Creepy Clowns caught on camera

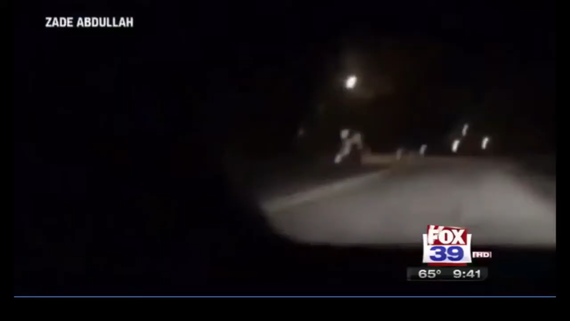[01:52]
There is a clown standing on that street corner.
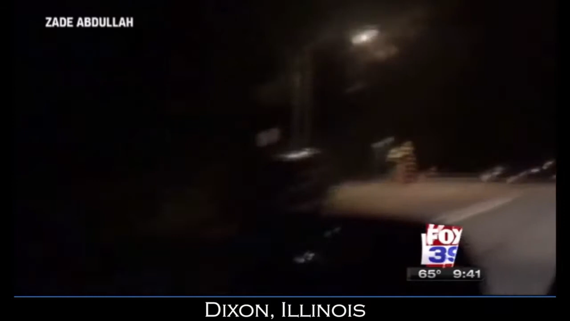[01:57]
A creepy clown spotted late Monday night on a street corner at Washington Avenue and Apple Street in Dixon.